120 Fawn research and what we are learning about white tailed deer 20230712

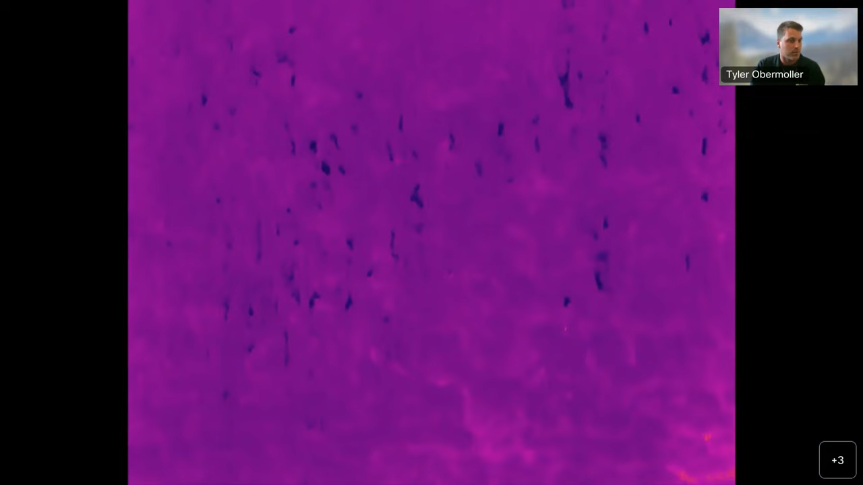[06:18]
Here's one right there. There's actually the thermal image of the fawn. So we're on that pre-programmed flight. He's now pausing from that pre-programmed flight and he's going to manually direct down to that drone or turn to that signature so we can confirm it.
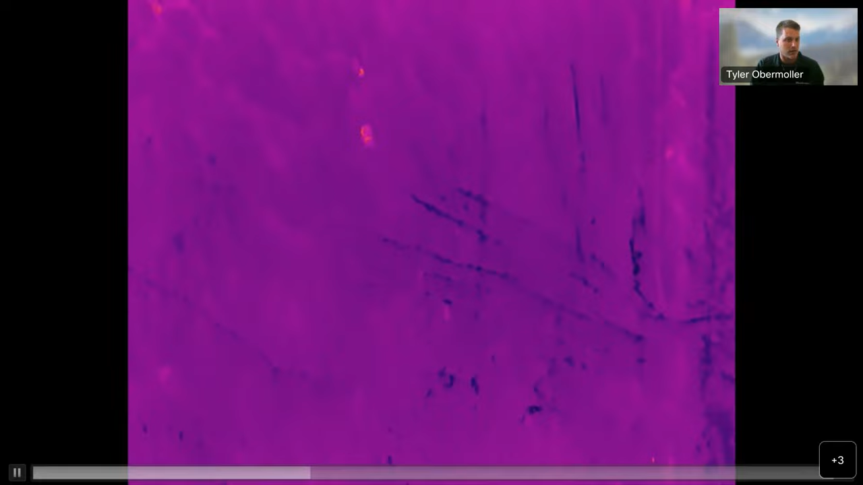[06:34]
The pink colors show it's really good conditions. That's cool color. The orange is bright. That's the fawn. And the darker images are even cooler image.
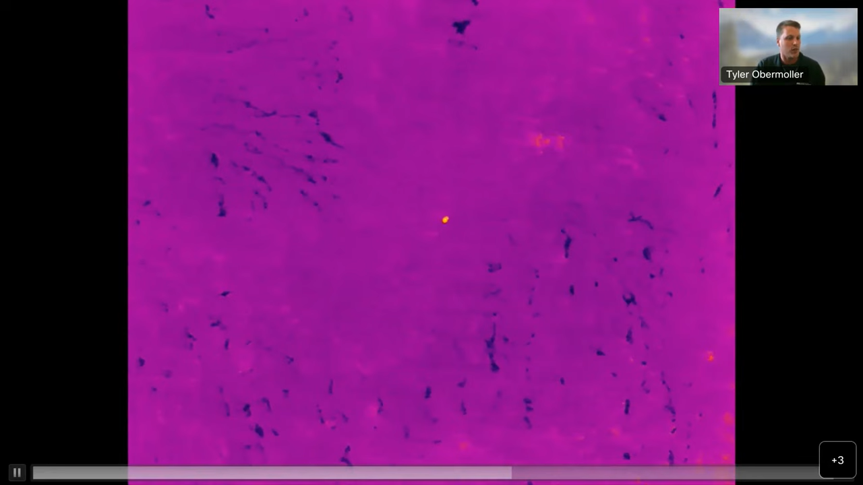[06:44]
So there might be some wet wetter areas that are cooler.
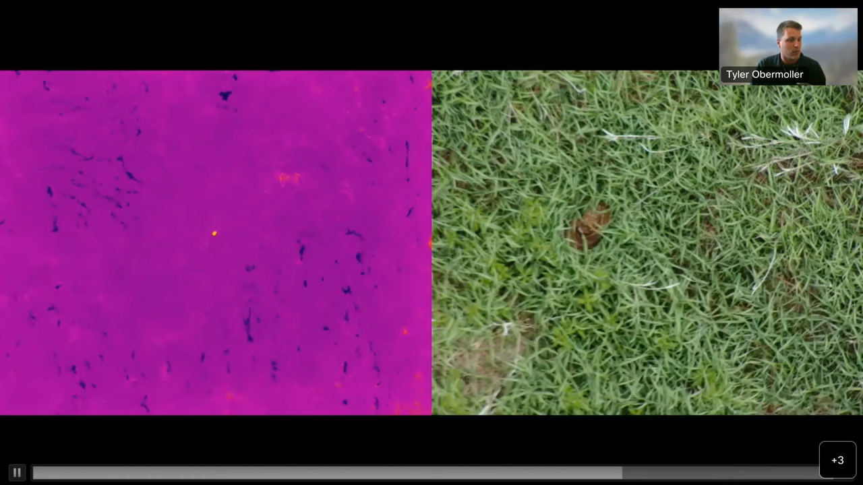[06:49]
So this is the thermal image and then we'll jump to the color image and we have a fawn there. So it does a split screen and then we zoom in and we can confirm that fawn.
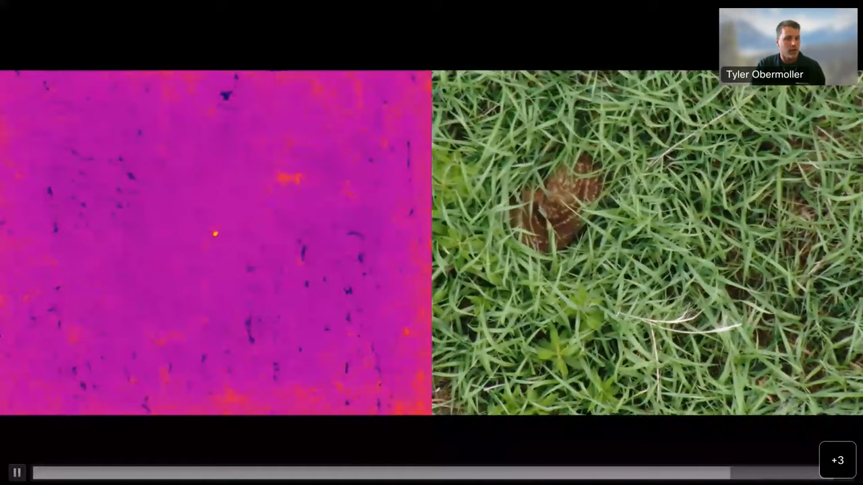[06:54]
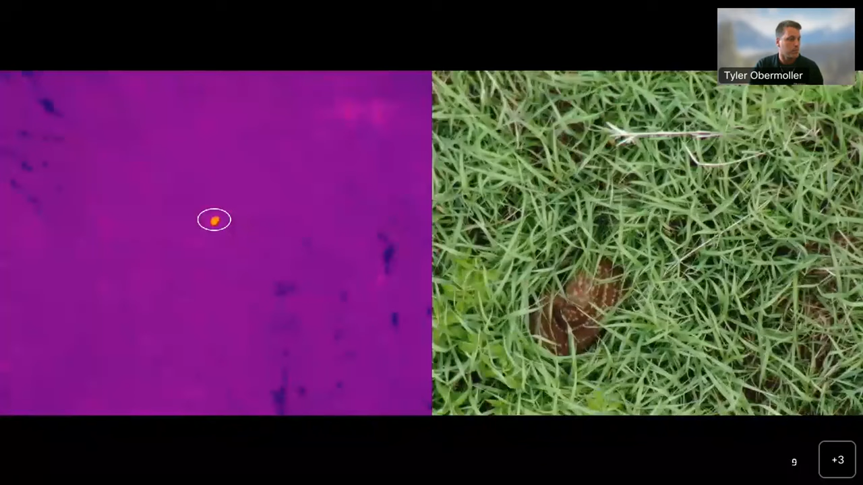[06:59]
There's just the image circled on the left showing the thermal. Here's another fawn that we've located, the fawn in the middle.
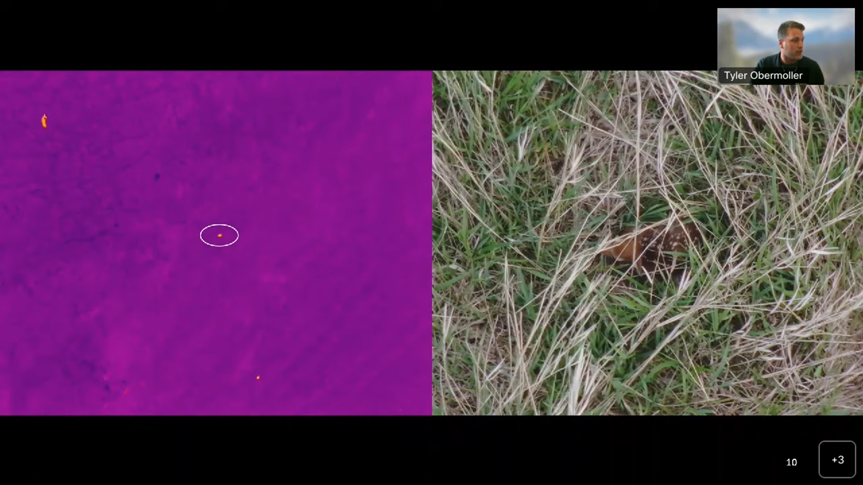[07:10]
The doe is actually, the mother is actually in the top left and the twin is down there in the bottom center. This is a fawn and mother we saw in nursing.
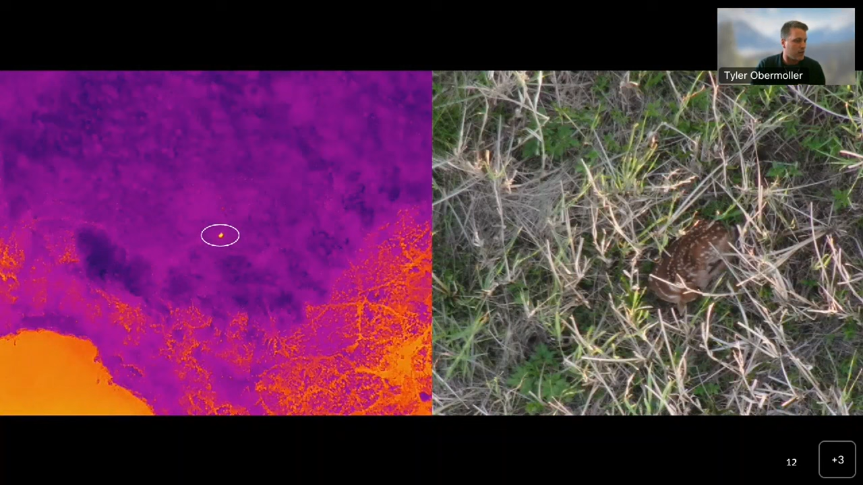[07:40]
So that was actually showing up brighter.
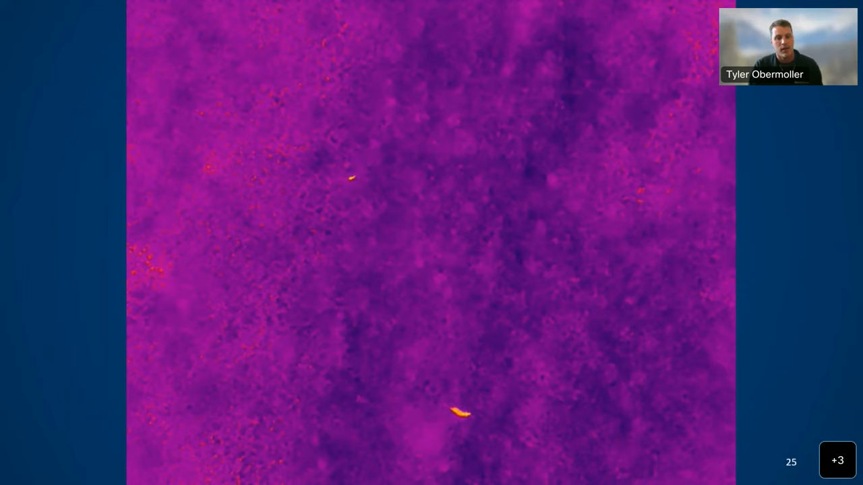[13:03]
But the fawn and doe were together nursing earlier, and then the doe quickly moved away so the fawn could pick its own bed site. And all the research has shown this in the past is not widely known, or has there been this kind of great visual evidence that these fawns are doing this. So the fawn is navigating the area to find a good place to hide away from predator detection. And the mother is moving away to avoid bringing attention to the area where that fawn is located.
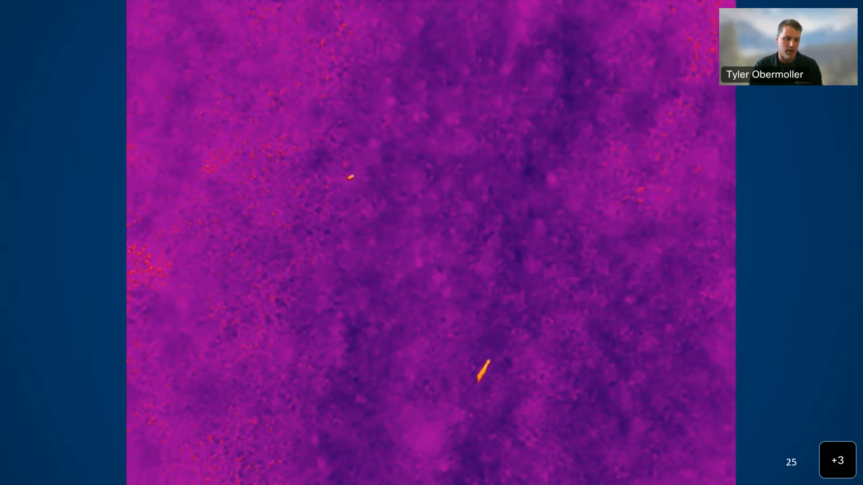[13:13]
You know, the sooner they can nurse and she can move away, the less chance the coyote may key in on them and begin looking in that area. Now you can see that fawn is now bedded down.
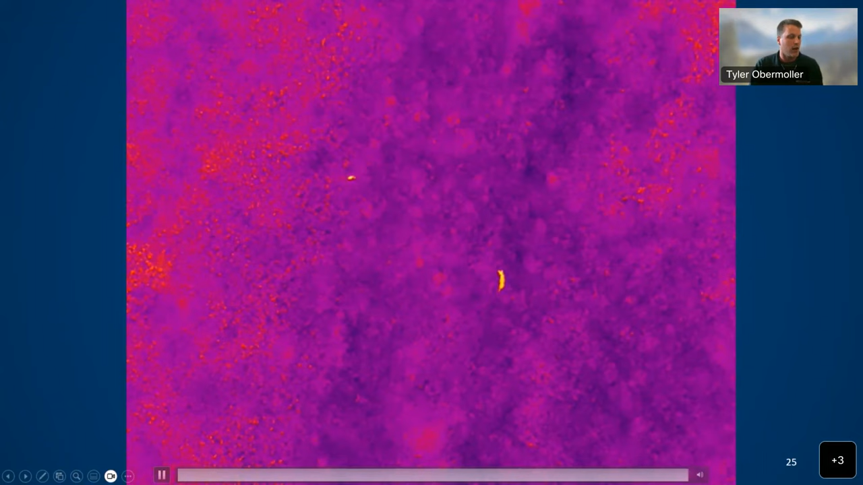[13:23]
The mom's going to quickly walk by, but does not help them pick that location. Here's another case during the day.